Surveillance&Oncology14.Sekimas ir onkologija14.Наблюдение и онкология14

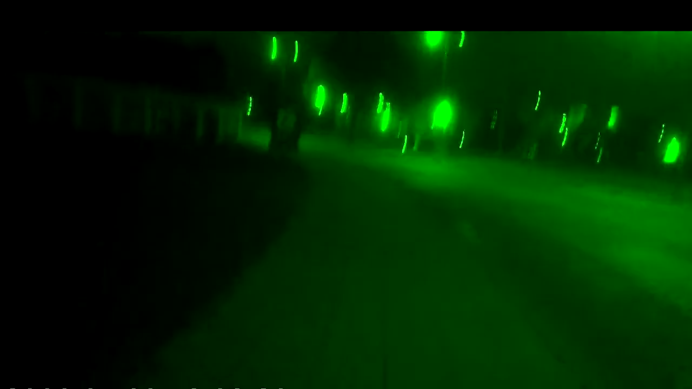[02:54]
The woman came around the corner and walks along the building. Moteris išėjo iš už kampo ir eina palei pastatą.